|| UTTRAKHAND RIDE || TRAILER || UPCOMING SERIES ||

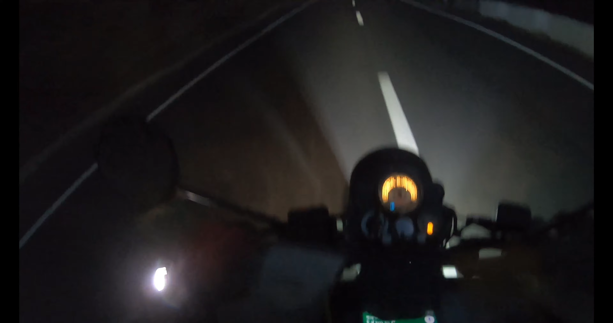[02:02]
I know it's a bit risky because there is an airway and I want to drive fast. I don't know how I get there. Actually, I don't know. Because road light is like zero.